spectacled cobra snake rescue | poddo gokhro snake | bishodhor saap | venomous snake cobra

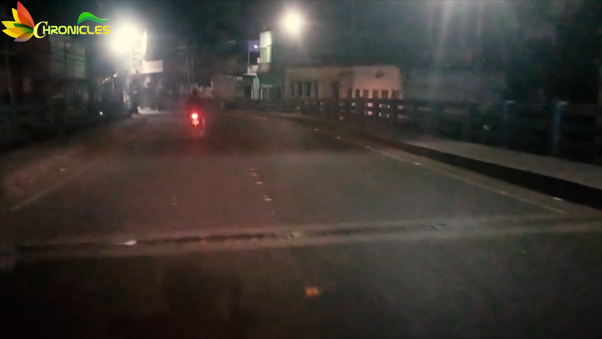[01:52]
এখন প্রায় রাত 11টা বাজে এবং আপনারা দেখতে পাচ্ছেন আমরা কিন্তু চলেই যাচ্ছি সেই স্থানের দিকে।
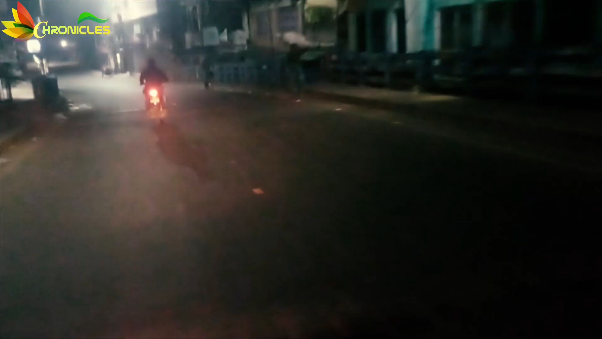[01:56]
এটি আমাদের বাড়ির থেকে প্রায় 66 কিলোমিটার দূরে, এবং আমরা দেখুন পাশে ম্যাপে দেখাচ্ছি,
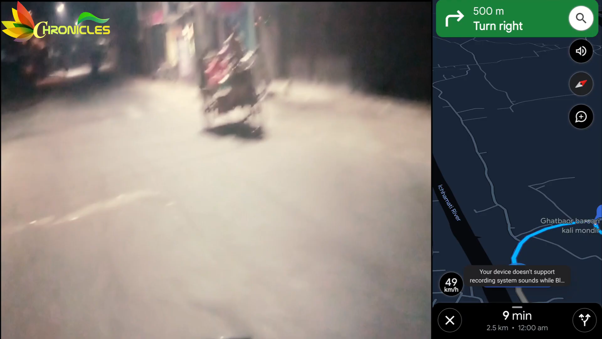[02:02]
এটি কিন্তু একেবারে বর্ডার সংলগ্ন অঞ্চল। আপনারা দেখতেই পাচ্ছেন যে ভারত এবং বাংলাদেশের যে বর্ডারের কতটা কাছে আমরা রয়েছি।
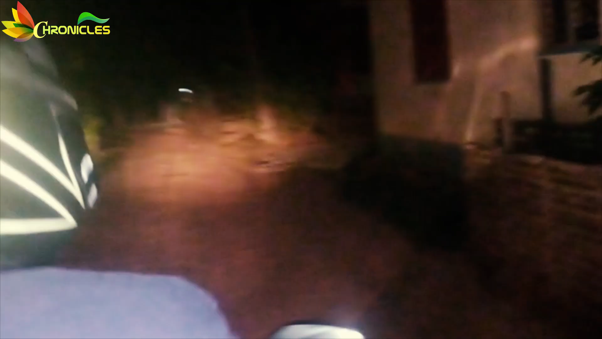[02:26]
আপনারা দেখতে পাচ্ছেন সেই পরিবারের লোক এবং স্থানীয় বাসিন্দারা কিন্তু এক জায়গায় একত্রিত হয়েছে আমাদেরকে এখন যে স্থানটিতে সাপটি আছে সেই স্থানটি দেখিয়ে দেওয়ার জন্য।